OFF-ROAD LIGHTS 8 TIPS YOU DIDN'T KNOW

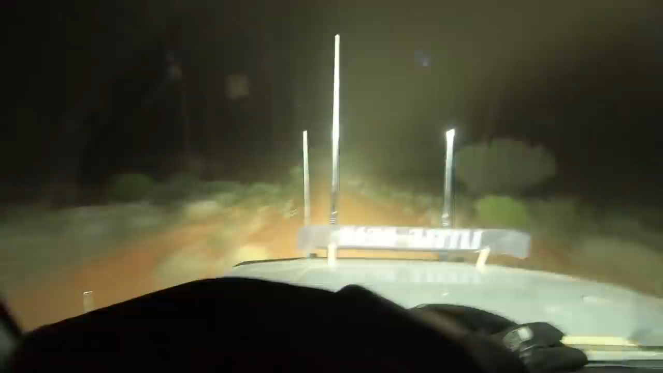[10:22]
is what torben thinks about my dust don't sit in ronnie's dust
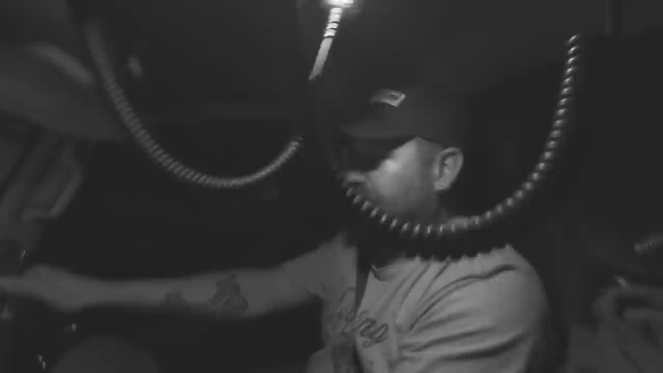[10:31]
really doesn't help and dust reflects light